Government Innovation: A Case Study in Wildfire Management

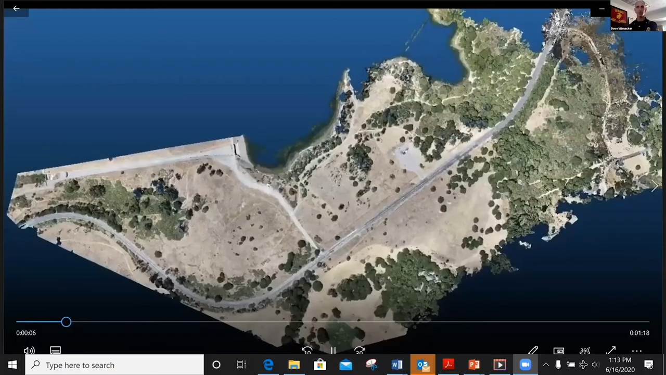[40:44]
All right, can you guys see if we're flying in on a space? Everyone got that? Okay, great. So this is where we've incorporated aerial LIDAR, and I see how the trees, when you come in sideways,
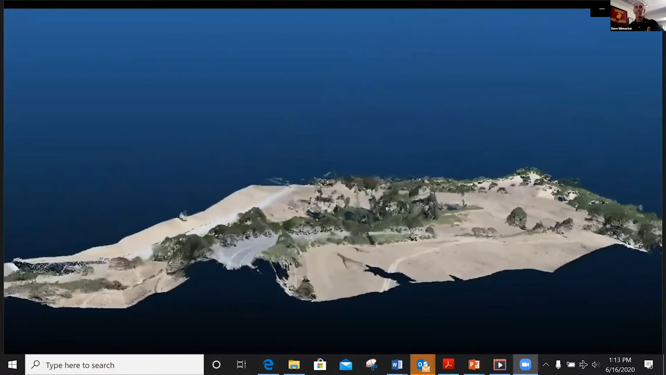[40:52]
you can't see underneath the trees, as in there's blank spot, as the point cloud falls apart there, because the LIDAR was looking down from above, and it couldn't see underneath the trees.
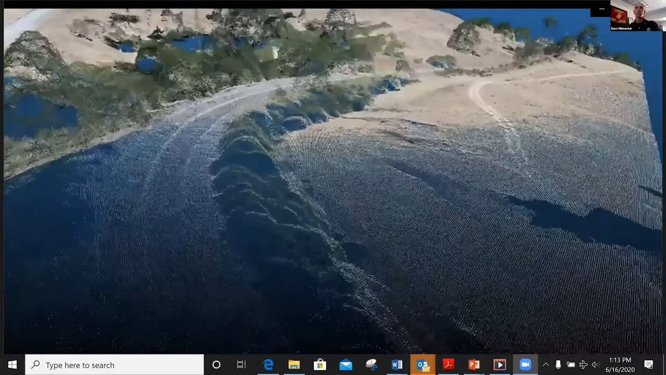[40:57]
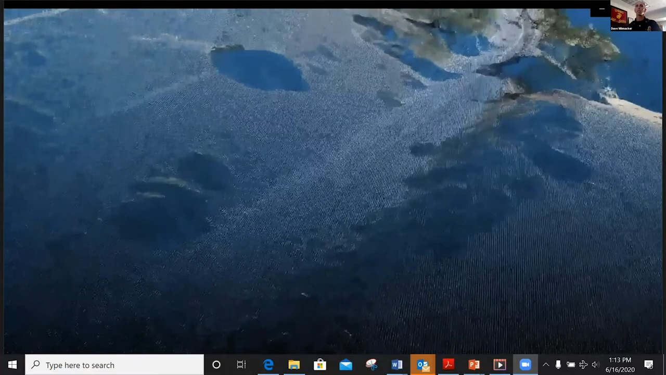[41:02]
All right, you'll see a hold here in a second, but the trees, you just see a shadow, but you don't see what's underneath the tree. All right, that's what aerial LIDAR gets you.
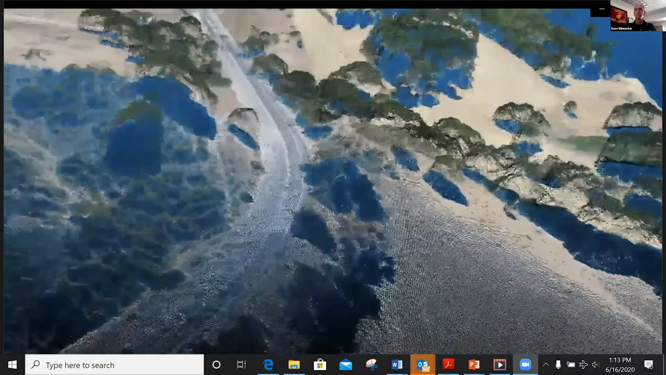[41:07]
Everyone good on that? Can't see underneath the tree, can't see the bottom part of the canopy?
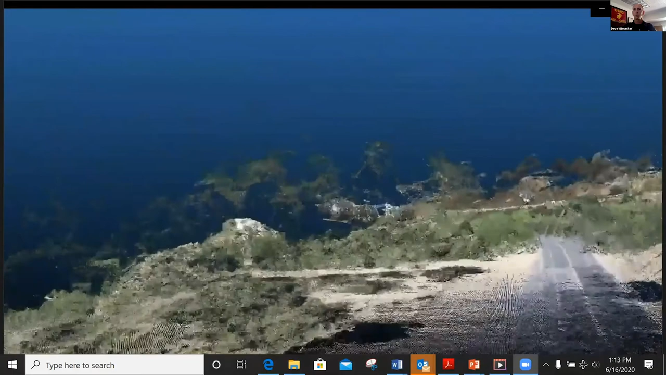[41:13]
Okay, now we come up to the the Bear Ridge fuel trail, and our fire trail. Here we ran ground base.
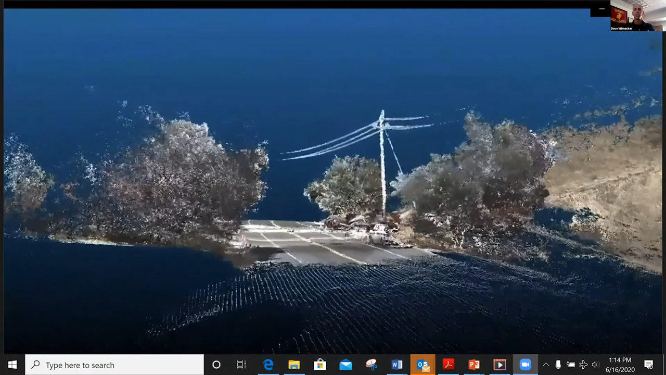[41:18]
See all of a sudden, the under portion of the tree canopies have populated?
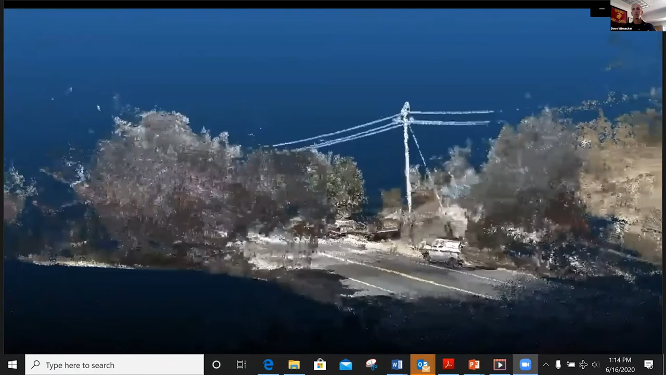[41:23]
That was done with a 360 camera, converted to a point cloud, and then incorporated into this.
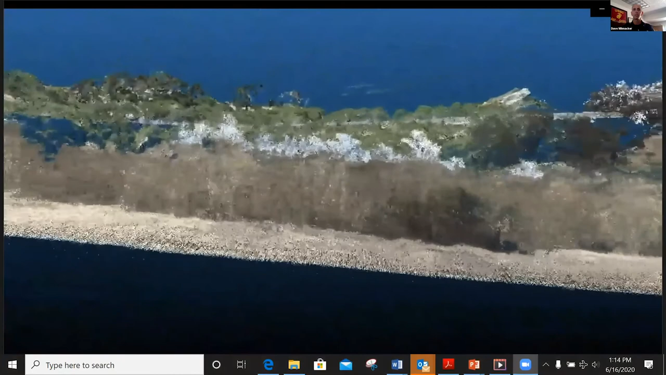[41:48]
as it reverts to the point cloud, this is a model you can run fire across.